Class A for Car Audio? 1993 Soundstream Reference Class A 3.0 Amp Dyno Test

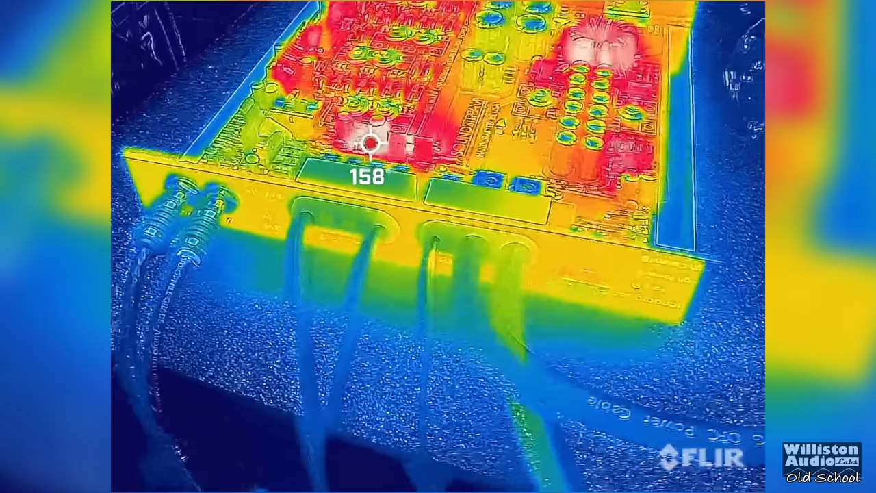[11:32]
and then we flipped it over, got out the FLIR.
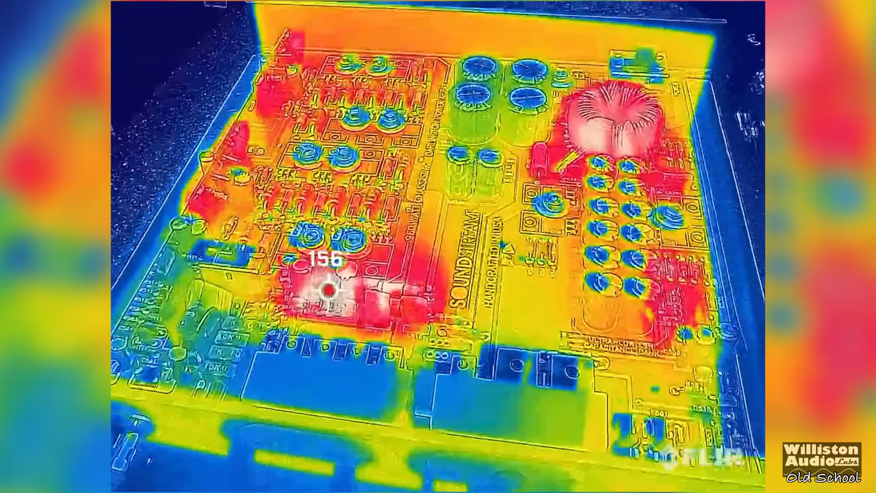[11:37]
You can see 156, 157 degrees Fahrenheit there. That is a resistor that got so hot,
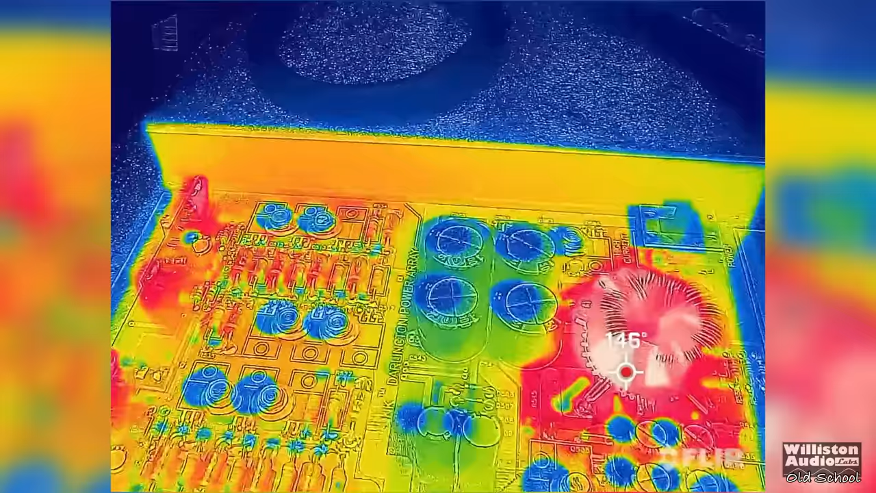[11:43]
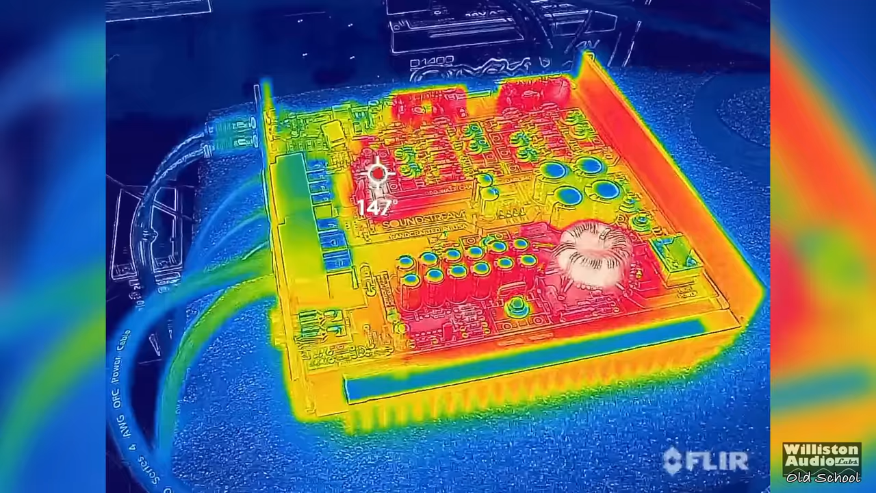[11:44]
and of course the transformer there also got pretty warm at about the same temperature.
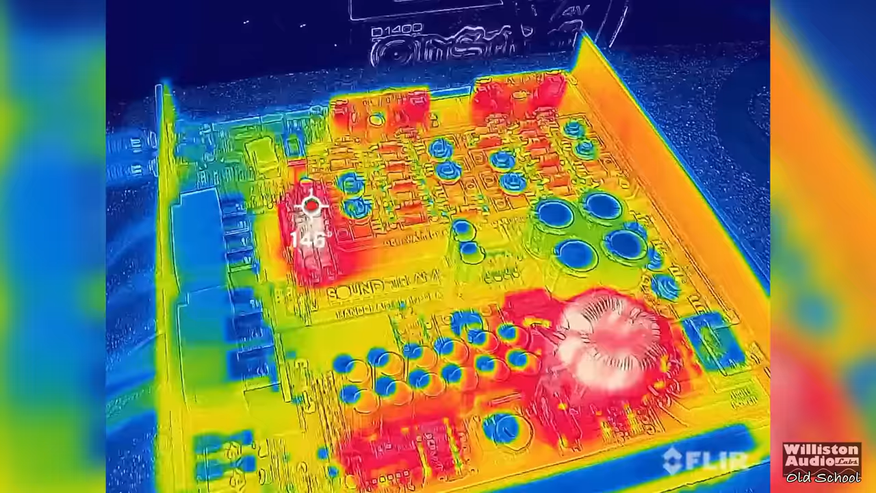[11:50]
So overall, nothing unexpected here. It's just really cool to see this in the Predator fashion.
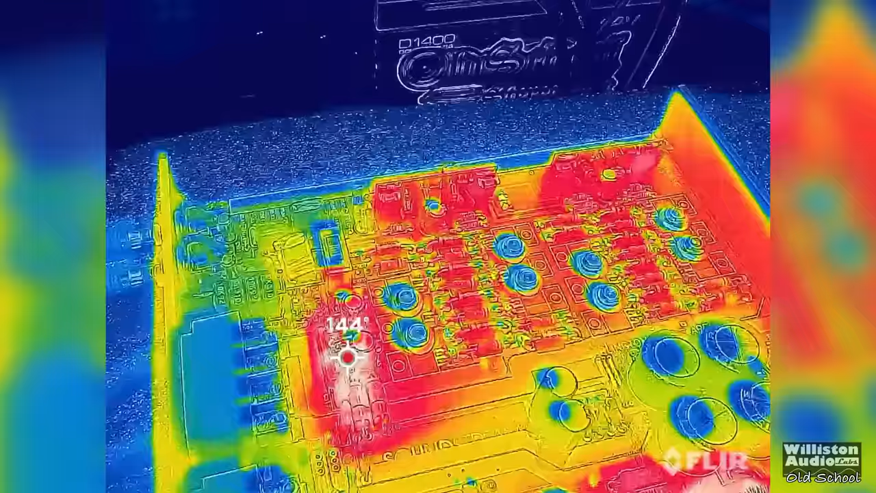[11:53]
Now you may be asking, what's inside or what's inside this old school amp?